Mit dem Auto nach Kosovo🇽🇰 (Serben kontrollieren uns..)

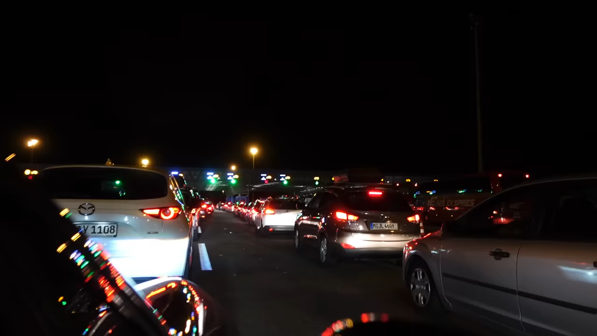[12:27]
Es ist nicht lang, ne? Es dauert vielleicht 10 Minuten, dann sind wir dran. Mittlerweile fahren wir, glaube ich, seit... Lass mich raten, 12 Stunden? Ne, weniger. 12 Stunden, 45.
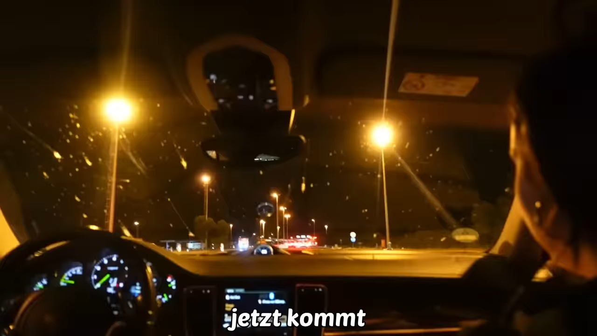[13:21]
Jetzt kommt die selbische Grenze. Was machst du?